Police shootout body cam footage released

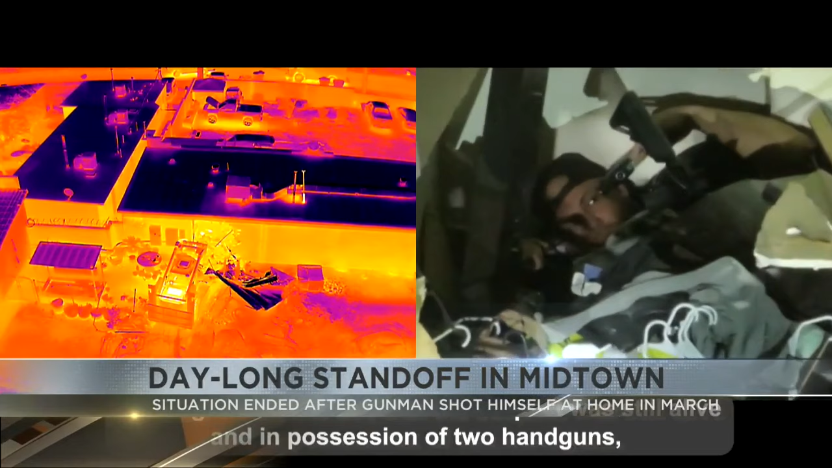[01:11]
That's him with a gun right next to his head. He was taken to the hospital where he died from that injury.